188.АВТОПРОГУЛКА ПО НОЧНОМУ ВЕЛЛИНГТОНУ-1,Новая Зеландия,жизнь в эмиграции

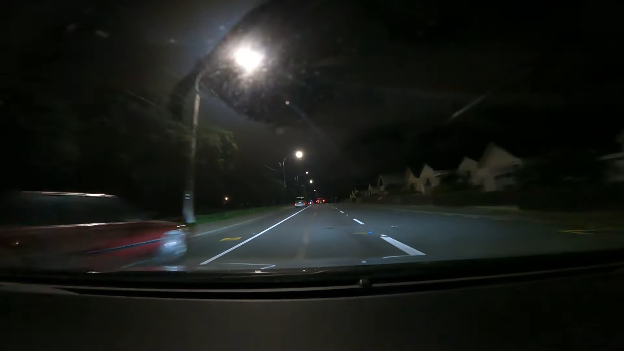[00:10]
вот там у нас уже видишь звук идет там такая шкала зеленая прыгает так сейчас мы включим другую камеру сзади вот она нас снимает
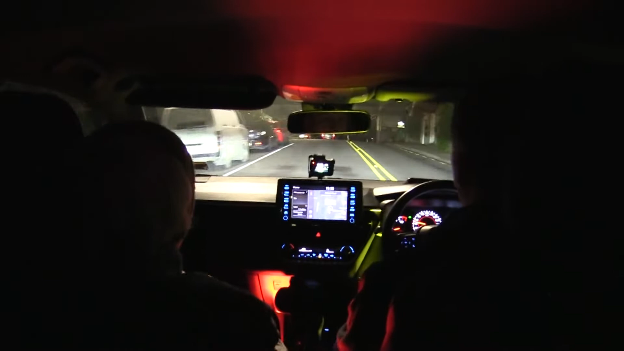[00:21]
с тобой сзади вот она стоит сзади этом еле укрепил как-то не знаю ремнями надеюсь что не упадет не знаю да друзья здравствуйте всем привет кто нас наблюдает с мамой вот мы напоминаю
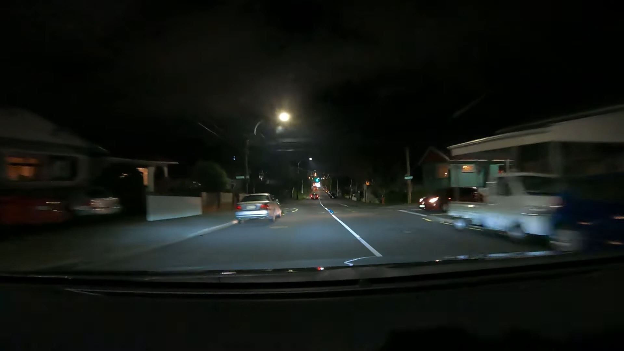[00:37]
что находимся в столице новой зеландии городе веллингтоне и сегодня мы просто прокатим вас по ночному городу ну скажем так по вечернему времени сейчас без минут 87 51 и мы просто катаемся по ночному городу почему такая у меня возникла идея потому что в моем довольно таки обширном архиве по веллингтон в видеоархиве я
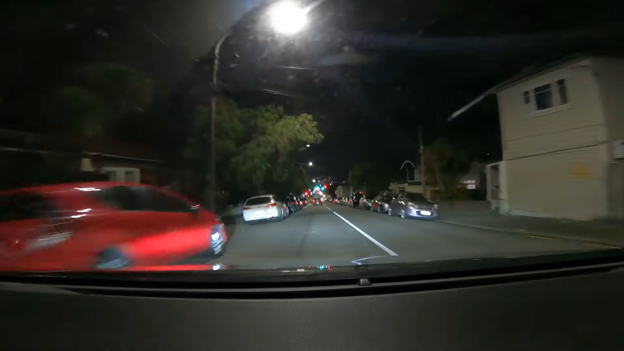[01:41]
веллингтон на город очень красивый ночью смотрится он очень красиво симпатично во-первых во вторых потому что город компактный небольшой в общем-то до любого края сити от до любого края города от сити то есть от делового центра от cbd очень так очень таки немного недалеко ехать вот и
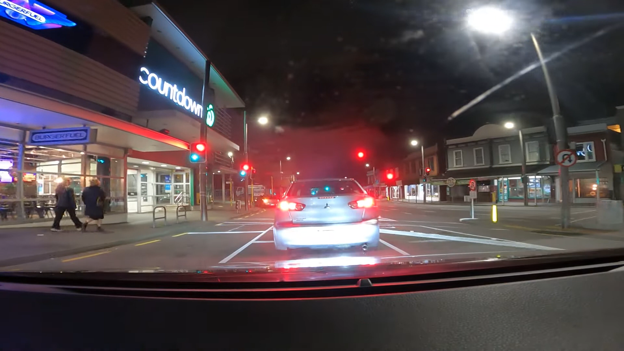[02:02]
поэтому вот приглашаю вас в такую поездку поездка будет не напряжная сейчас мы в данный момент то есть у нас определенный какой-то определенного маршрута никакого у нас на эту тему нет вот просто сейчас я проверю там связь работает огонек горит все в порядке вот сейчас данный момент мы находимся с вами на аделайт роут это очень длинная улица одна из самых длинных и и одна из самых прямых наверное длинных
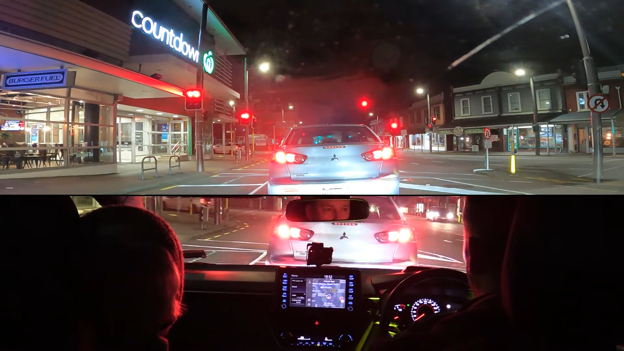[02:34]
улиц если не единственная такая длинная прямая улица во всем верингтоне дома как-то считаешь вот и она идет до не один километр это улица идет стадиона
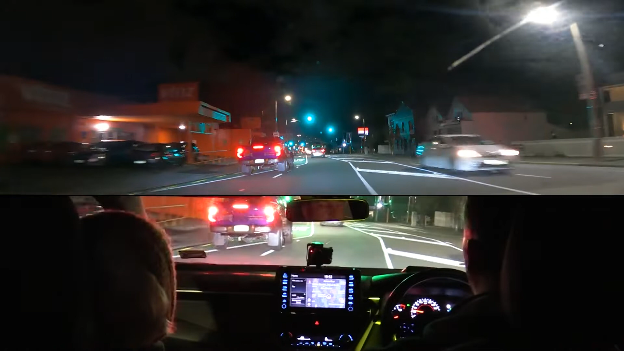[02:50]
практически она идет чуть ли не от центра города она идет и до самого моря до самого моря найдет до района island bay до конца этого района island bay и в конце в конце этого района она упирается в море вот вот эта улочка по которой мы сейчас данный момент и едем как мы видим освещение еще не больно густое здесь
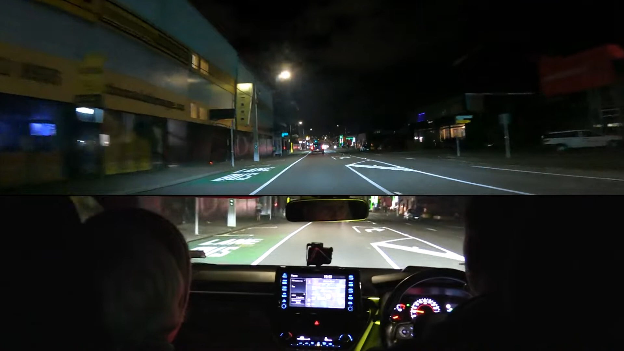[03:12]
в общем что-то видно но есть такие и темные фрагменты затемненные где вот не видно этого что происходит на этой улице то есть это не центральная скажем так улицам освещено до бизнесы которые работают или там с точки зрения безопасности какие-то там security огоньки горят где-то но в общем-то дежурная аптека но вот макдональдс само собой да он работает работает как-то так да да вот
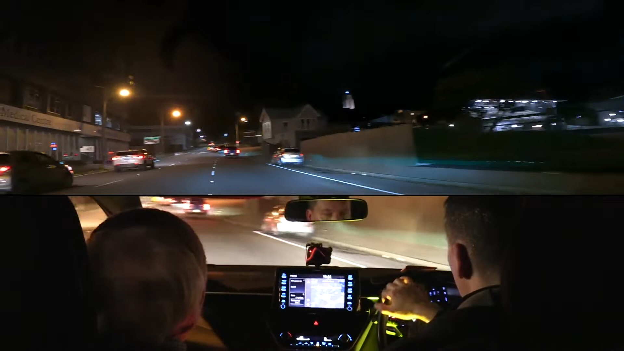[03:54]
место называется но вот of rand это как бы набережная по-английски и она еще имеет свое собственное название oriental parade как бы восточный променад что ли такое вот хотя хотя по-английски слово promenade тоже есть как бы как как променад мы сейчас огибаем bassin reserve он остался у нас справа сейчас это стадион на котором проходит это не самый большой стадион веллингтона самый
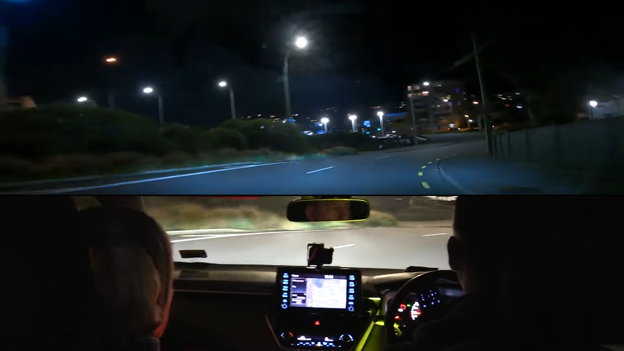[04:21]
большой west pack stadium на самый большой стадион он находится там в индустриальной зоне этот это не очень большой стадион здесь проходят всякие местные чемпионаты по регби в основном регби да здесь на пресс проходит вот сейчас это кент тирос да я правильно называю это кент тирос сейчас мы находимся на кент тирос вот эта улица известно тем что когда сюда приехал я здесь снял одни из самых своих первых фотографий в эмиграции вот
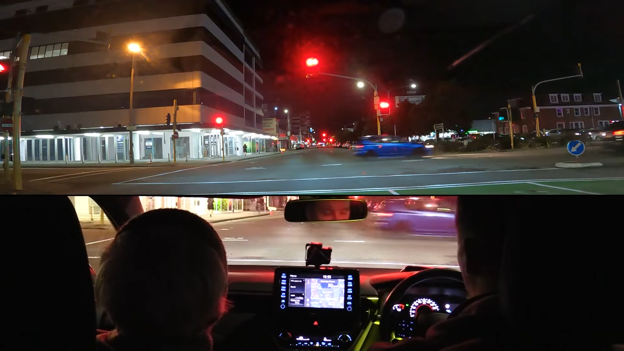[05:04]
едем куда за нам заблагорассудится нам вот так вот и прикольно да да то есть у вас этап у нас такой неказистый в машине но я решил проэкспериментировать впервые что он из себя представляет впереди на дэшборде то есть на торпеде стоит у меня камера gopro она значит с прикрепленным на ней с подсоединенным к беспроводным wireless микрофончиком роут производства австралии очень хорошие микрофоны эти они
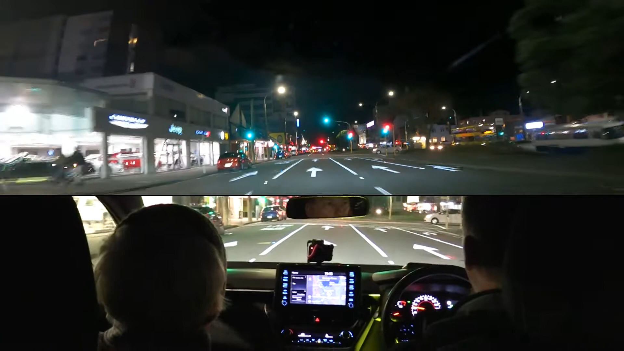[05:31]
пользуются большой известностью и популярностью во всем мире вот и я закрепил этот микрофон значит у себя здесь на олимпийке и одну надеюсь что вам все хорошо слышно что говорю я и даже мамыри сидящие рядом вот а сзади а на заднем сиденье я укрепил у нас камеру canon camcorder и
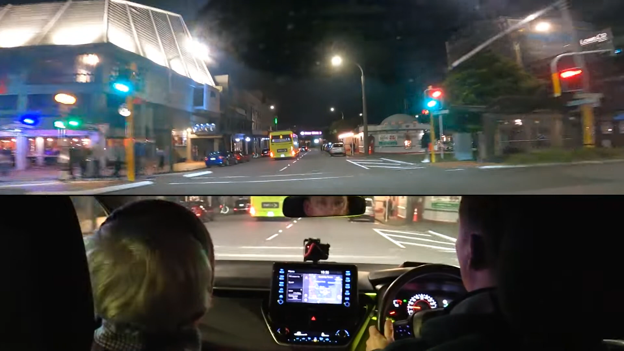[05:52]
она с них с помощью ремней безопасности очень надеюсь что она не грохнется не съедет никуда я
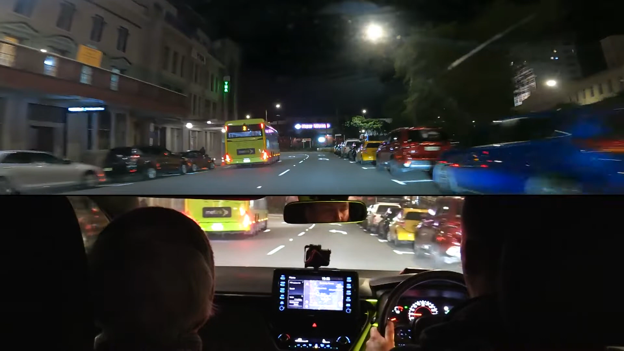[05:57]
попытался это про попробовать протестировал но в общем посмотрим как она будет вот new world это так называется сеть супермаркетов мимо сейчас проезжаем new world это известный супермаркет супермаркет и такие во всей новой зеландии всего супермаркетов здесь сетей сколько существует нам new world потом существует каундаунс